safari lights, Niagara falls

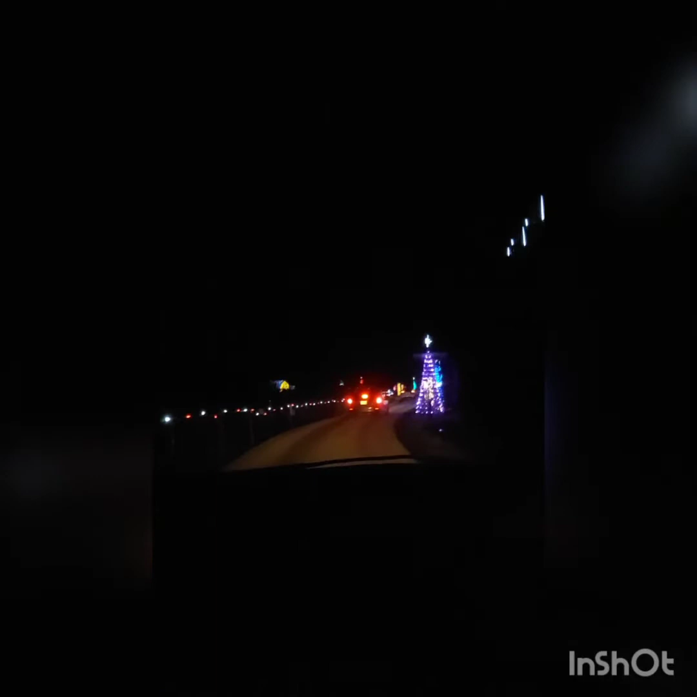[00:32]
What? Buddy, turn your lights off.
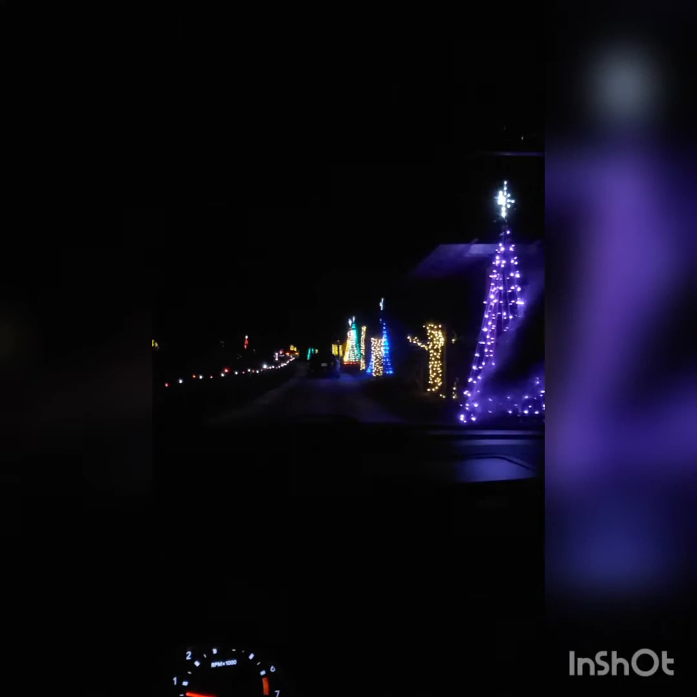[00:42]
Oh, guess I don't want to drive into a tree. Yeah. It would be It's a Wonderful Life all again. Right? John Boy, stop, please. Look at the lights, bud. Look at all the trees.
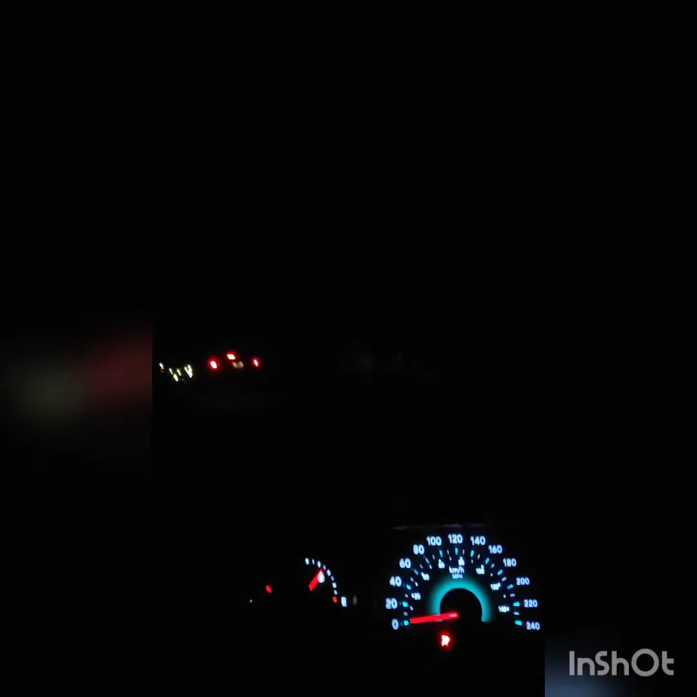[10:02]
Washrooms are now an animal. Hey, I see the house. Yeah. add washer. Oh, I see a hippo. Right in front of us. And a monkey? I saw a washer. Yep, remember, monkey.
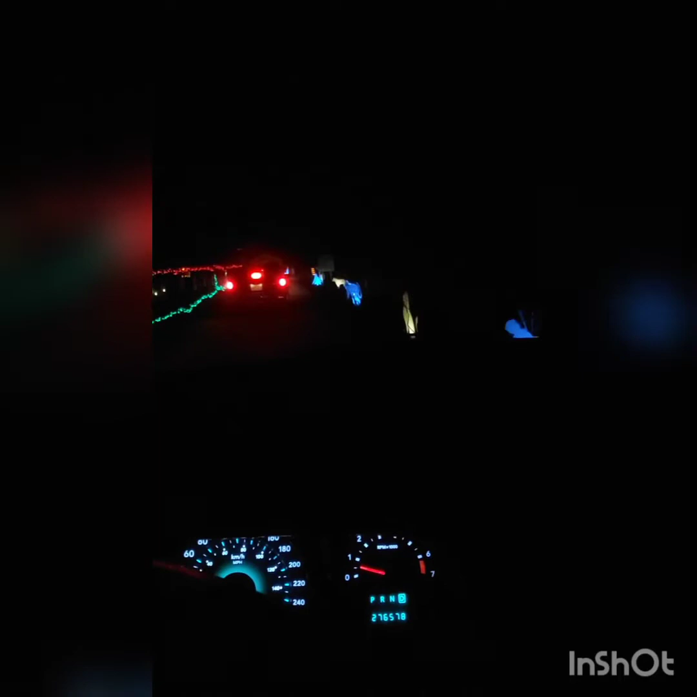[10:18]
Washers are animals now, Paige. Lions. Lions. Do you see them? I see them, saw. Yeah.